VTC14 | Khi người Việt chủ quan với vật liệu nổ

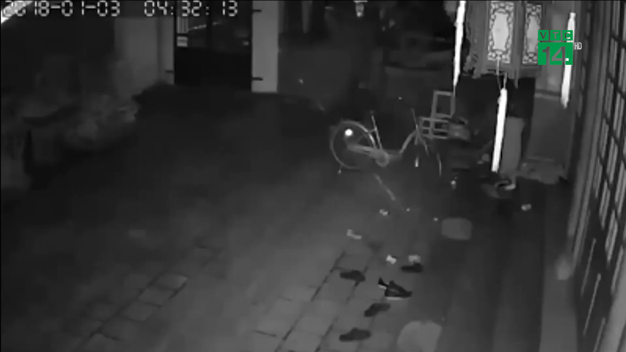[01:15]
Còn đây là hình ảnh tại làng Quang Độ, huyện Yên Phong, tỉnh Bắc Ninh.
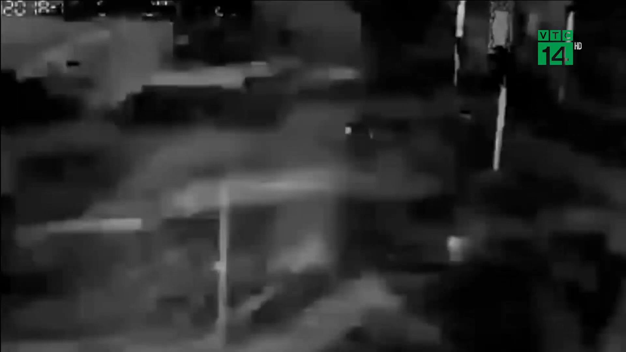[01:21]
Vào ngày xảy ra thảm họa ngày 13 tháng 1 năm 2018.